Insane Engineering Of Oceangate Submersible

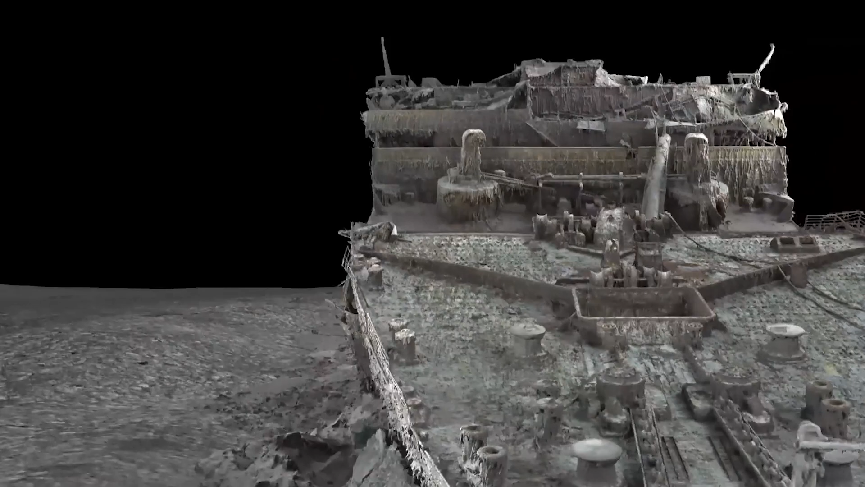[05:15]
Although the detailed image of the Titanic wreck that has been created over the years using high-resolution scanning guides the crew as objects come into view,
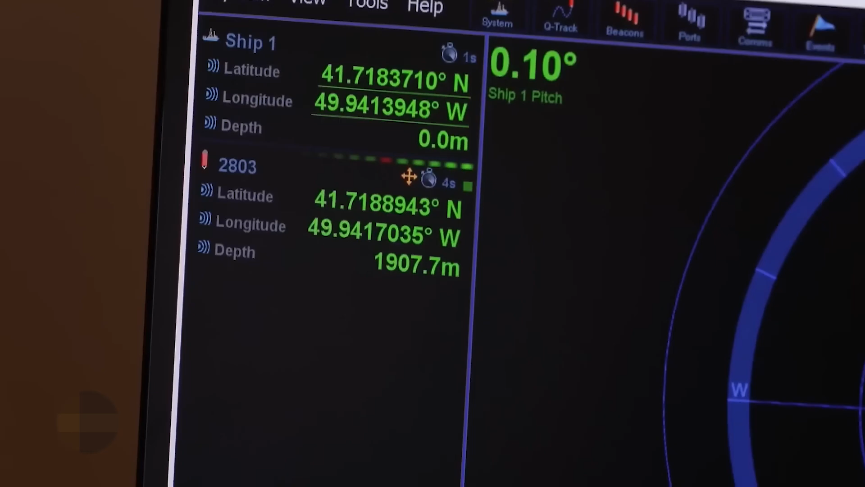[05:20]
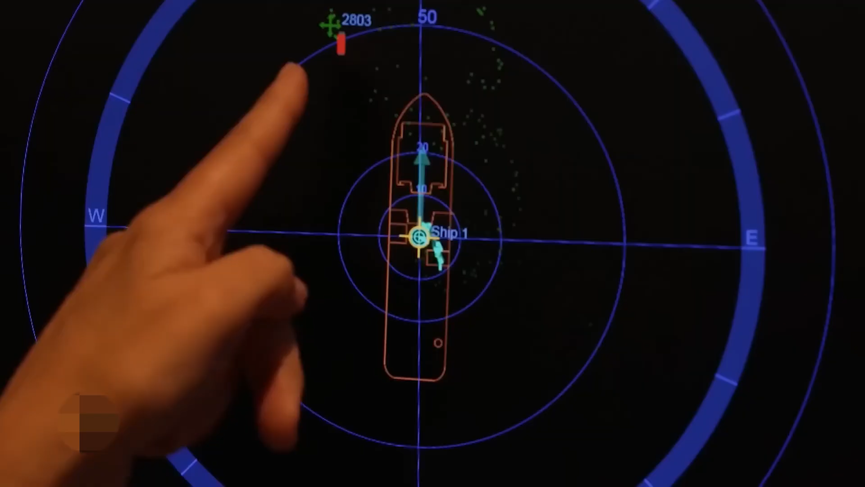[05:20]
they are also able to use sonar technology to detect objects beyond the limited reach of the submersible's lights.